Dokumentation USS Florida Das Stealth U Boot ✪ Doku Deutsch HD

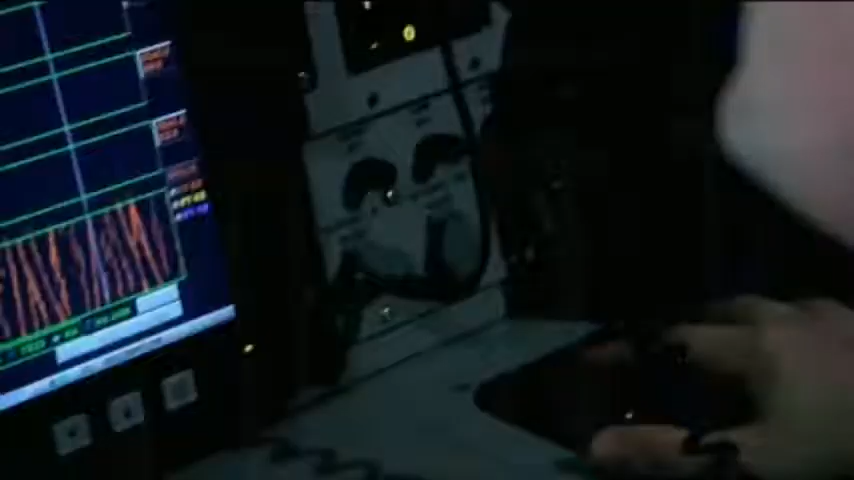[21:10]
Wenn man eine Spur sieht, fährt man mit dem Cursor darüber und hört sie sich an.
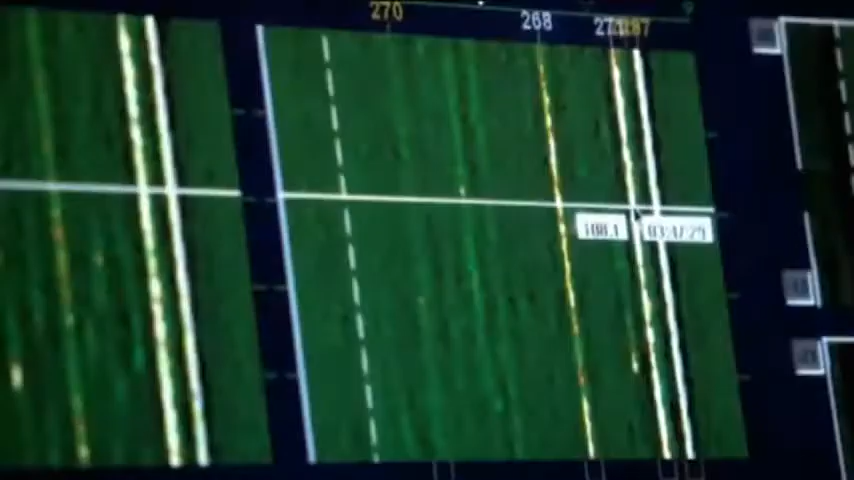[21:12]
Das Klickern hier kommt von Schrimps.
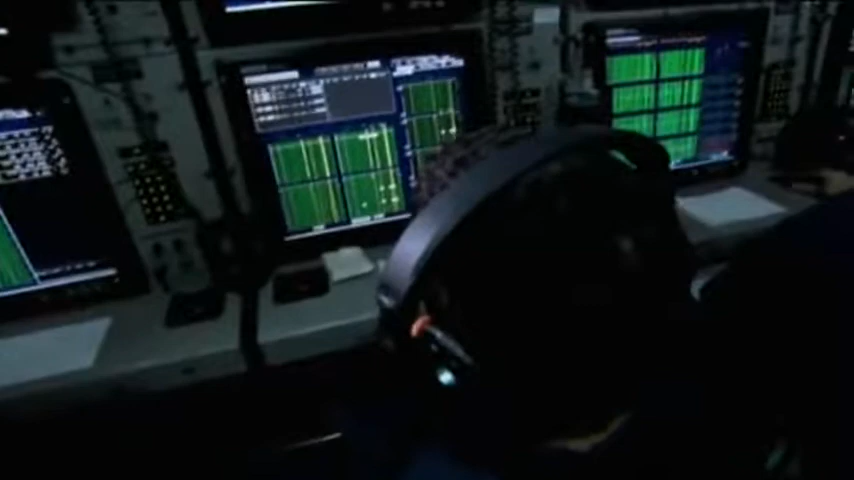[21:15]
Sie knacken, wenn sie sich bewegen. Das Meer strotzt vor Leben.
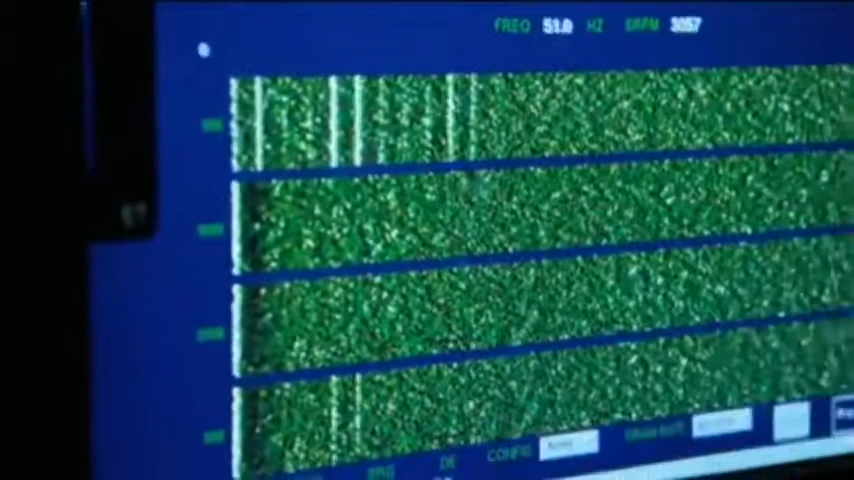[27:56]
Wir sehen hier an den markanten Linien, wie viele Propellerflügel es gibt und ob es eine Scharte oder Ähnliches an diesem Propeller gibt.